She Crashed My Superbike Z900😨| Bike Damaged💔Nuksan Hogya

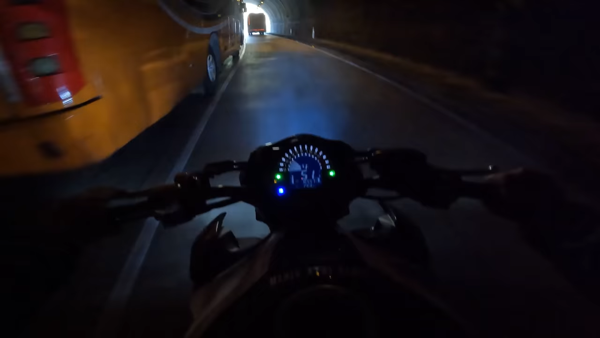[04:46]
आप देख सकते हो हम सांची की यूनिवर्सिटी वाली साइड आ गए हैं, मतलब वो वाला रोड है ये।